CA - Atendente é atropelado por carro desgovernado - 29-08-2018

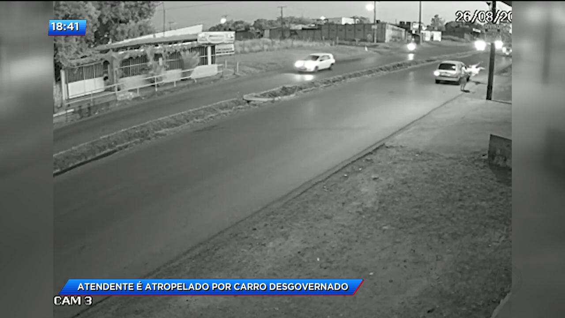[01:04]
Quando de repente, do nada, nessa altura aqui, bem próximo a este poste de iluminação pública,
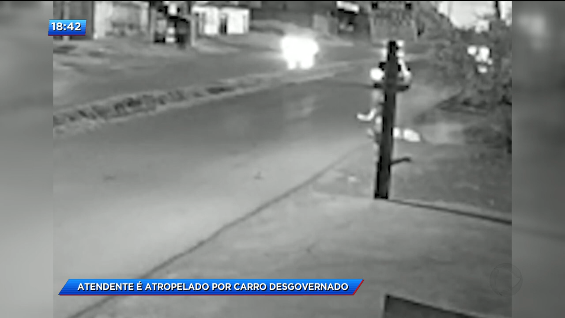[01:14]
nesse local, repare nas imagens, aparece um carro, ele vem em alta velocidade e na hora, imediatamente,
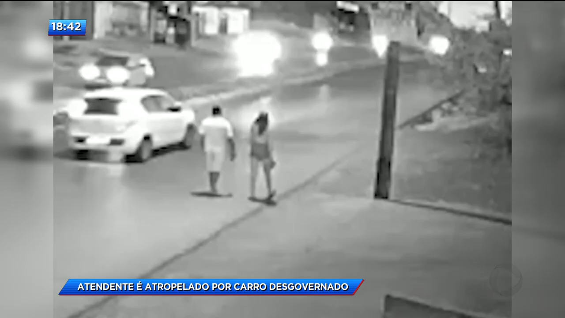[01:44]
O atropelador, ele acaba saindo em alta velocidade por essa mesma avenida.
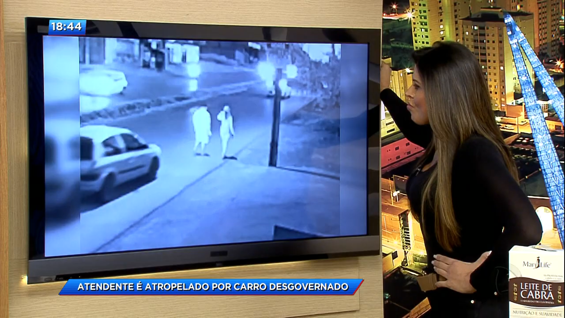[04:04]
Deve ter sido de propósito, porque ele quis, porque ele nem socorreu, ele simplesmente só olhou para trás e seguiu.